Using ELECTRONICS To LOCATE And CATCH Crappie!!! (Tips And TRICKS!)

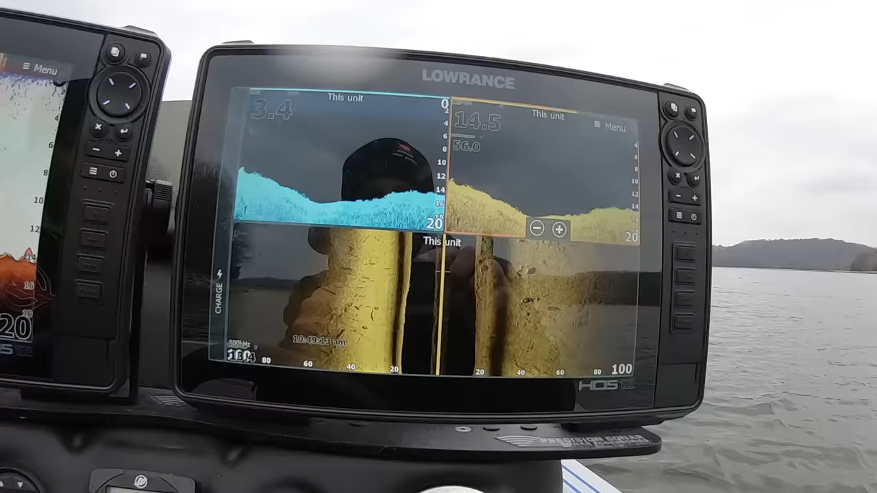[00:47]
All right guys, first off, I want to talk about how I'm set up right here at the console.
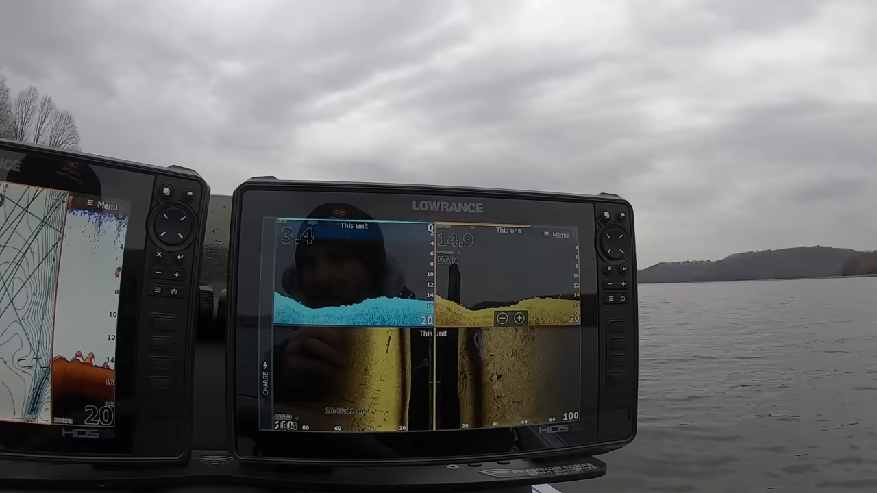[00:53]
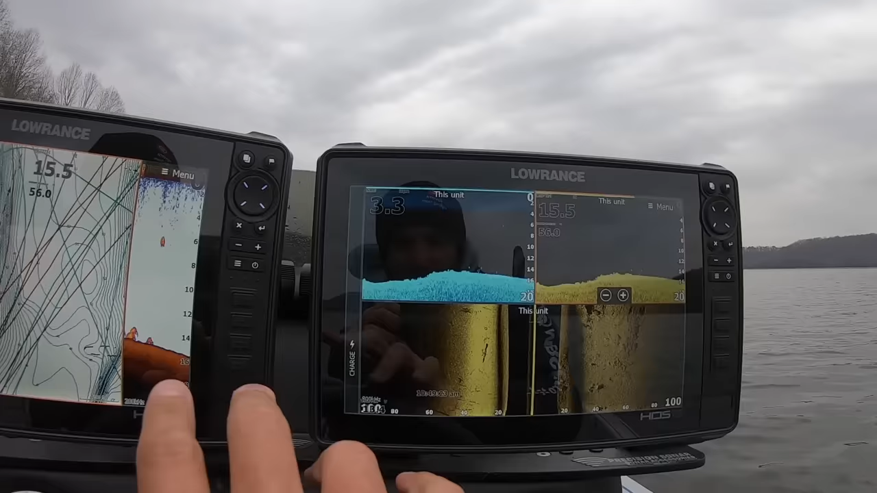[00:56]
So, I've got two, I've got two HDS-12s right here, Lowrance HDS-12 Lives.
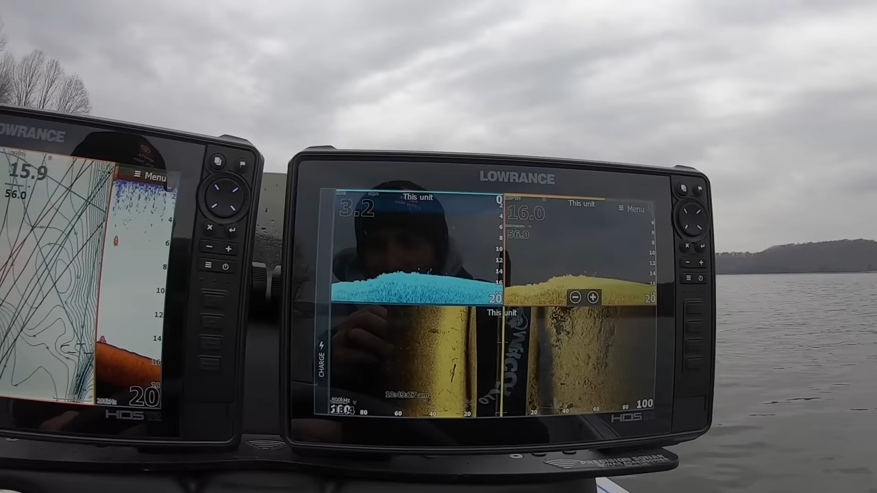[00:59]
Not the pros, just lives.
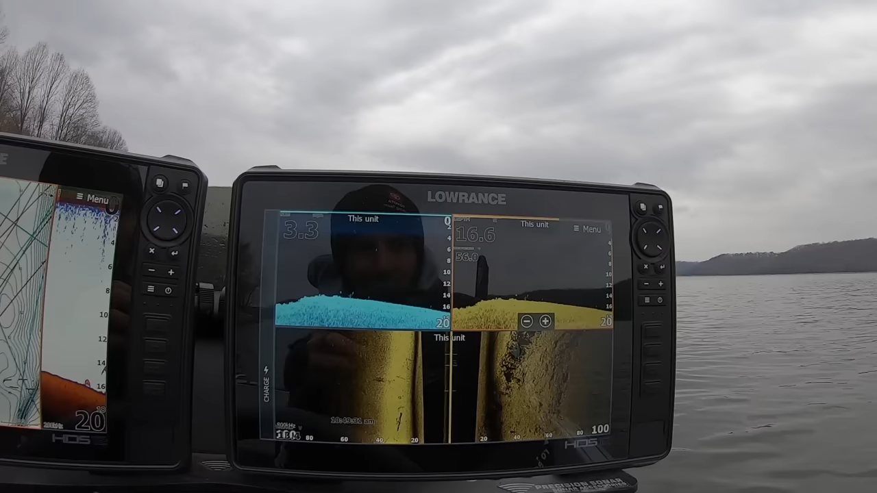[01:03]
I'll have the pros on my next year's boat, but there's not a ton of difference in them. There's a few differences, but these lives are perfectly fine.
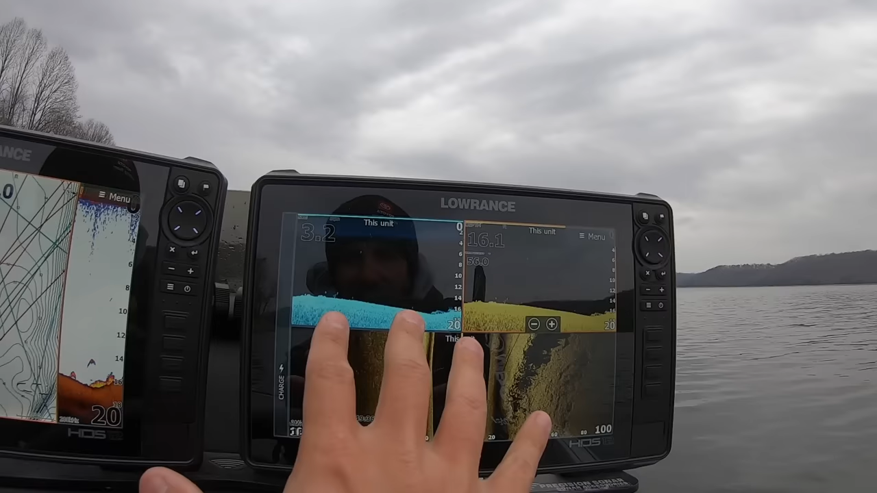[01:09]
They're great units. I've run them for the past three or four years, and I love them.
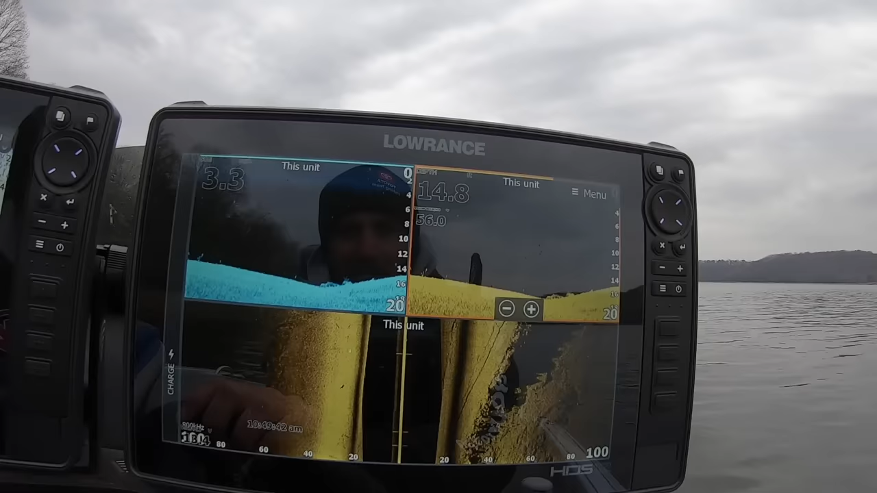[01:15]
Side scan and down scan and getting that set up, right,
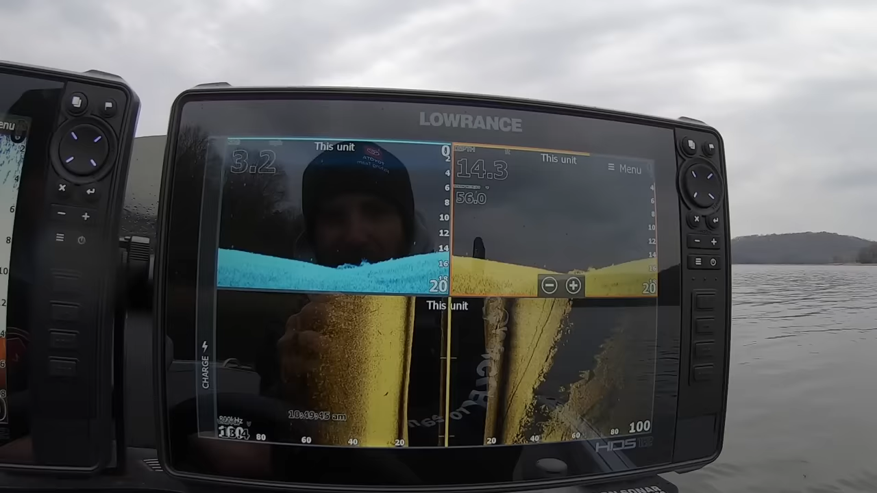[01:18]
is a big, big, big key to finding crappie. Any kind of fish, bass, crappie, whatever you want to find.
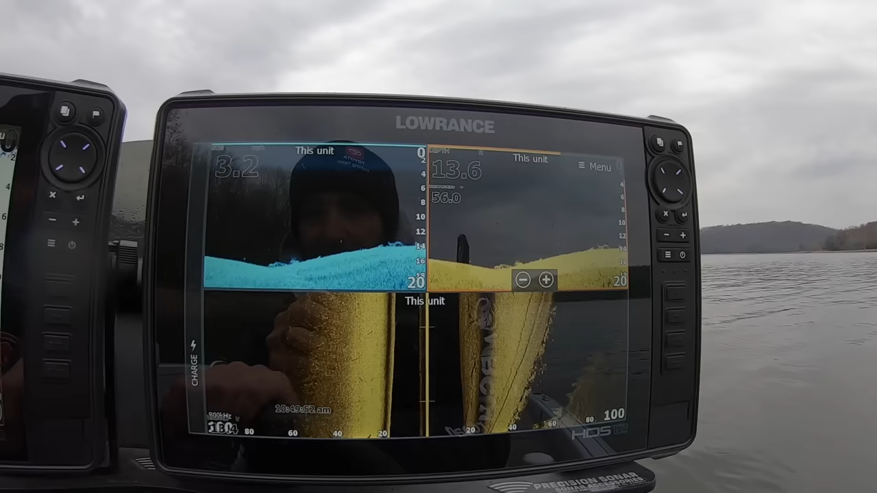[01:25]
Just look at that picture right there.
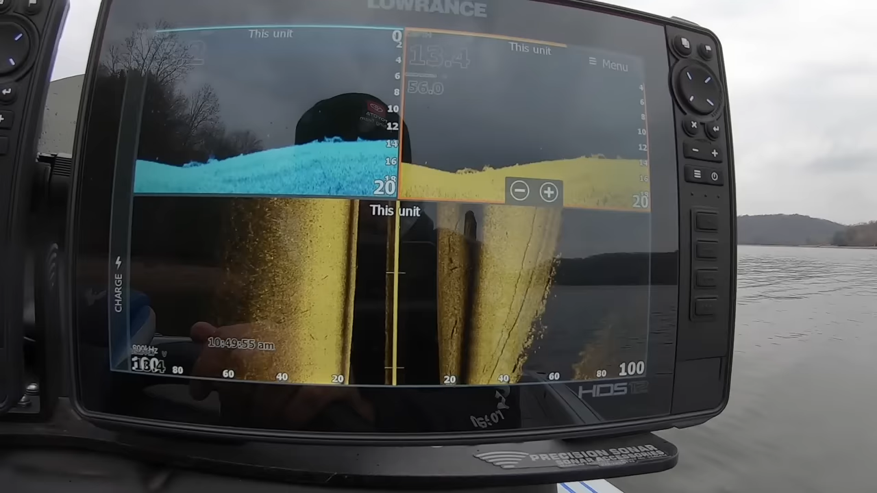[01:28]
I mean, that's a dang good picture on down scan and on side scan.
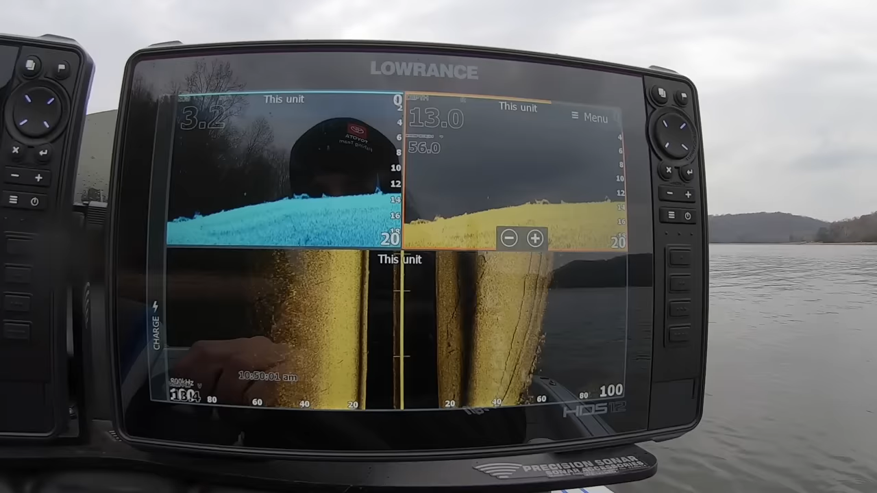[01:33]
So, all I'm doing, I'm just idling down this bank right here. You guys can see, and I'm in about 12 and a half,
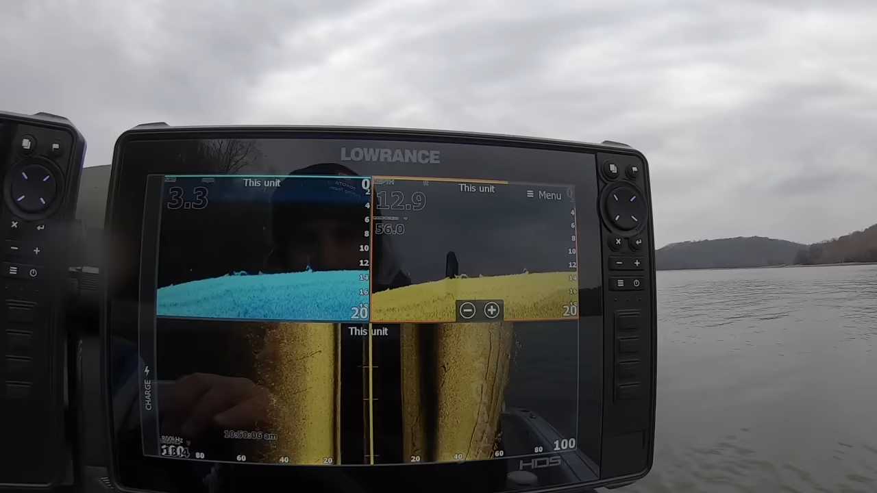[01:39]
13 foot of water right now, and I'm just idling down this bank, and I'm looking for brush, and I'm looking for schools of fish. And I run my side scan on 100 feet on either side,
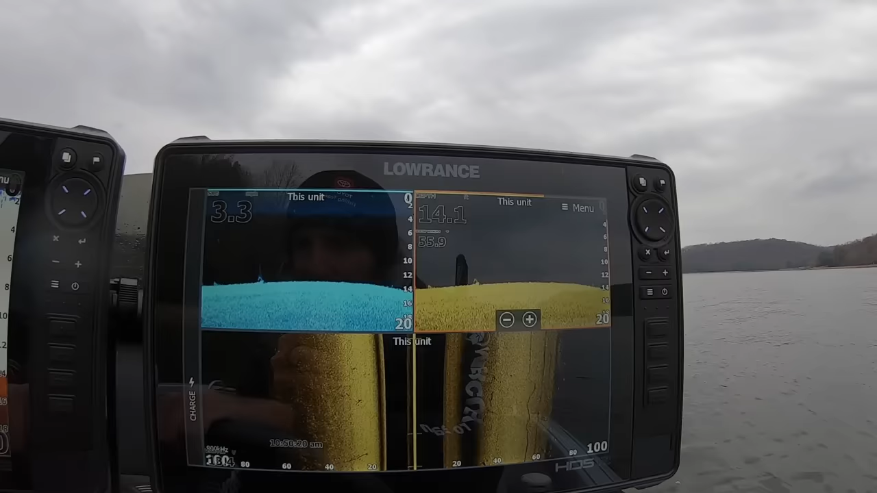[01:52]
and then I run my down scan. I just run my settings on auto on it. And like I said, I'm looking for schools of fish.
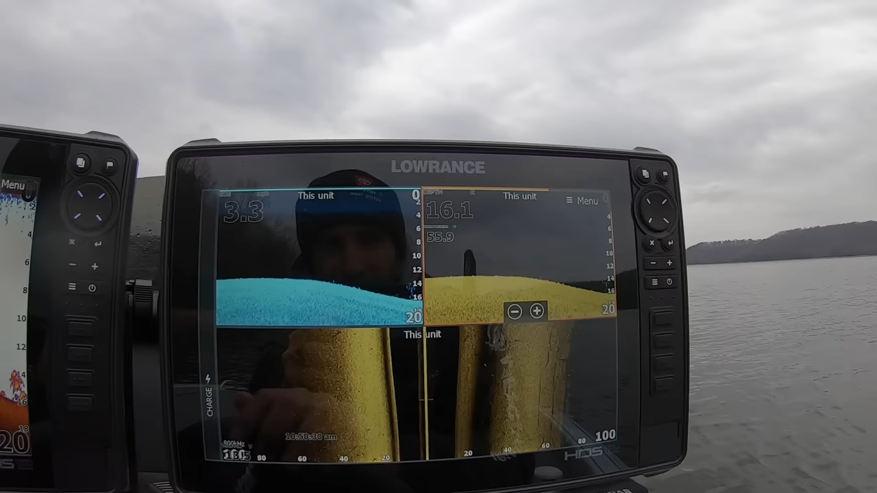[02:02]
Now, here's what I want to show you guys.
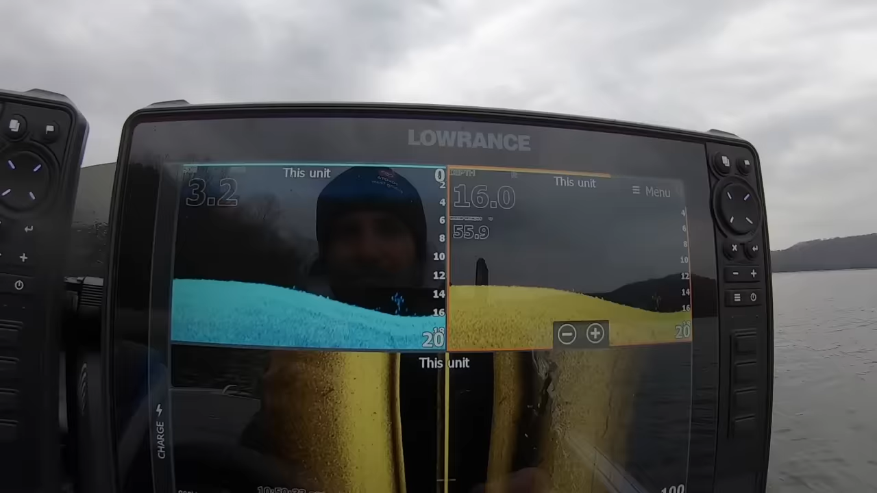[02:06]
That right there is a little school of crappie, right there.
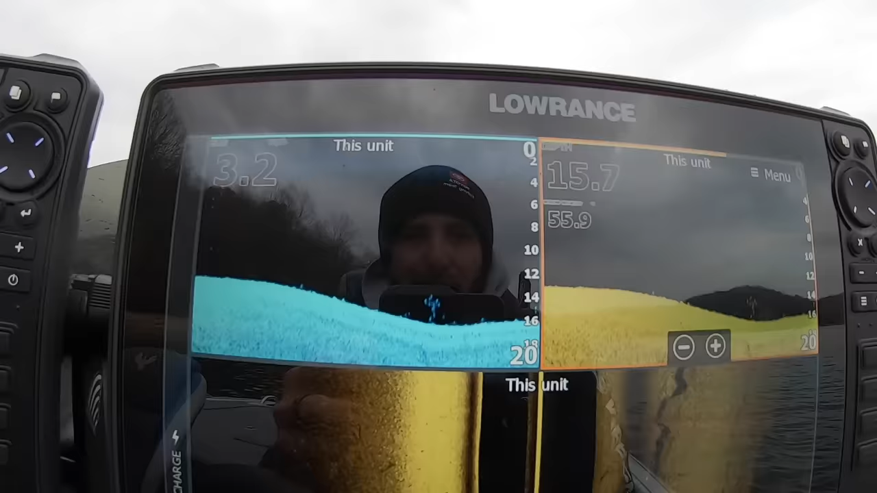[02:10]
Small school, not a real big school, but sometimes those smaller schools are easier to get to bite than those great big schools are.
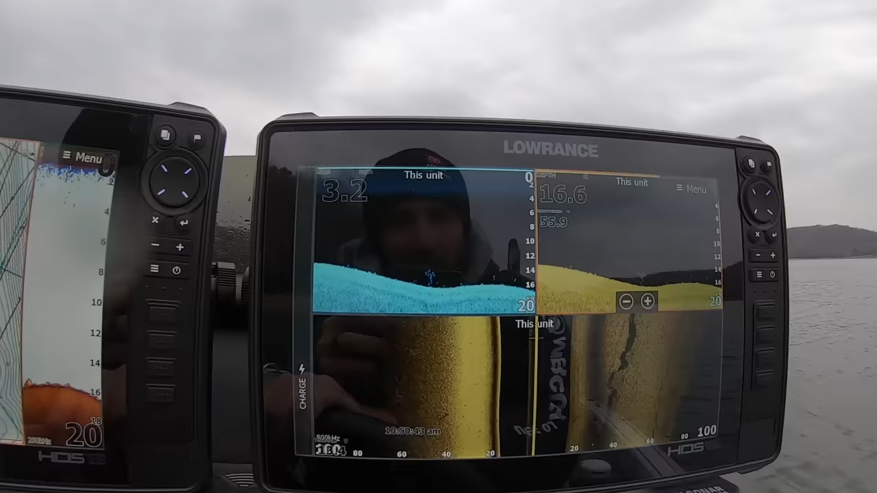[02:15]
And there's a few more crappie kind of scattered right down through here,
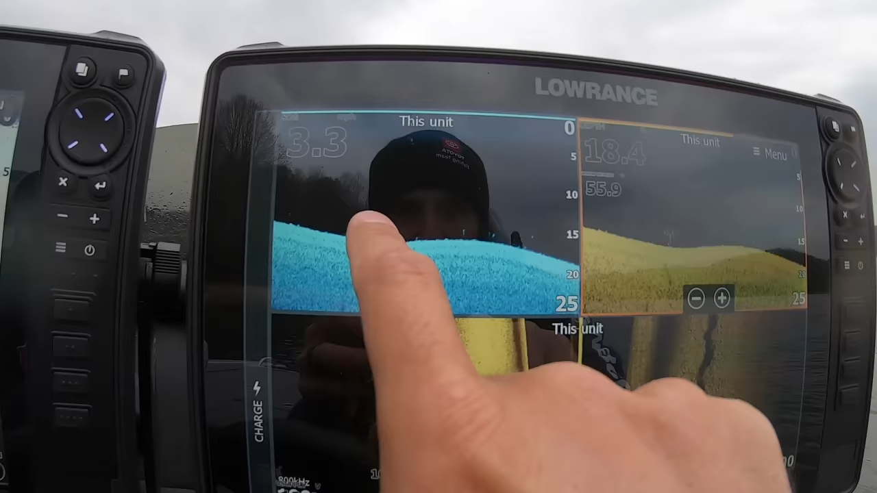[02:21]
but I can tell by the way those fish right there are stacked up, and as big as those dots are sitting right in that little wad and that little school like that, that's crappie.